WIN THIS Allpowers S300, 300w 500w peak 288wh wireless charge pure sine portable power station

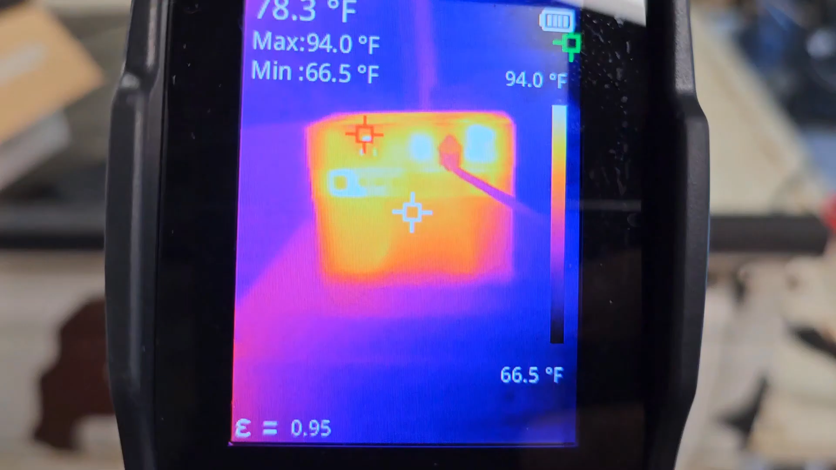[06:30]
On screen: max 94.0°F, min 66.5°F, scale top 94.0°F, scale bottom 66.5°F
Moved that fan down on the floor So I don't get so much noise On my mic here You can see where the hot spots are on this
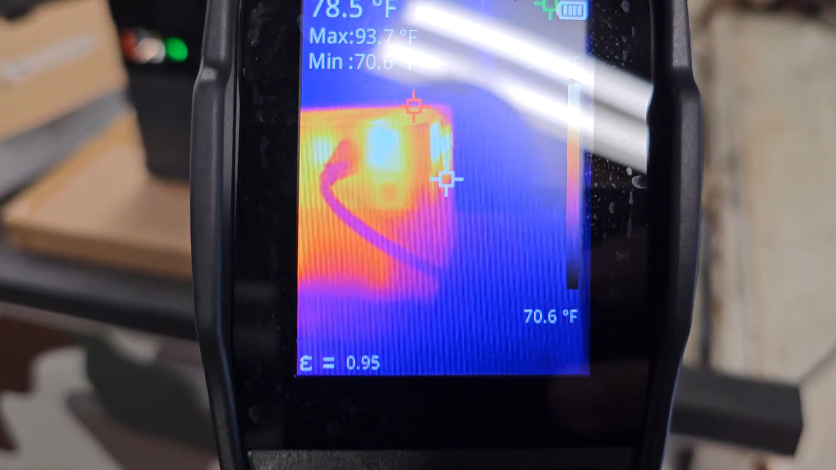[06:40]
On screen: spot 78.5°F, max 93.7°F, min 70.6°F, scale bottom 70.6°F
That right there Where the air vent comes out
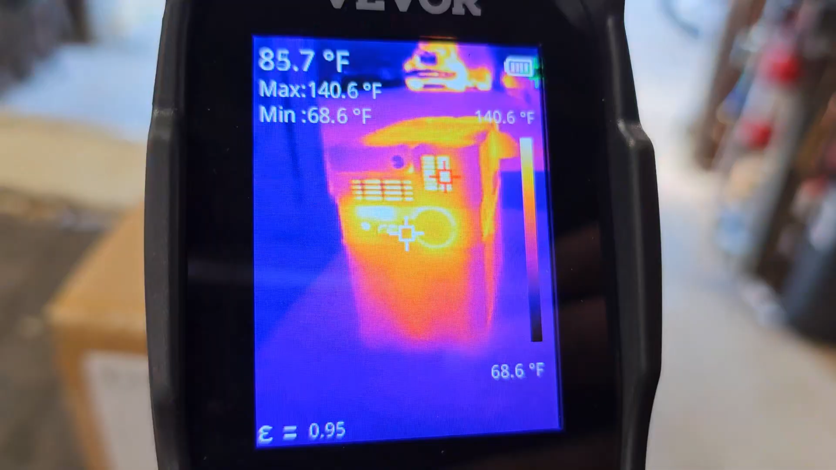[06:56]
On screen: spot 85.7°F, max 140.6°F, min 68.6°F, scale top 140.6°F, scale bottom 68.6°F
It's not doing too bad See the back